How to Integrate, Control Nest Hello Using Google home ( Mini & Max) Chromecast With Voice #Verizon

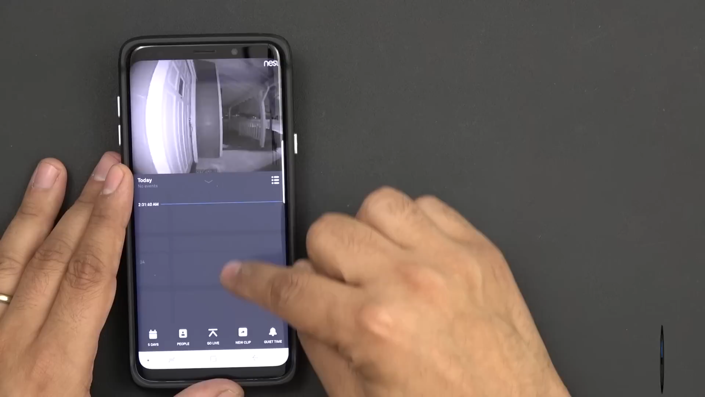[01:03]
scrub all the way back back back back back till it gets back and this is 10 p.m. 9 p.m.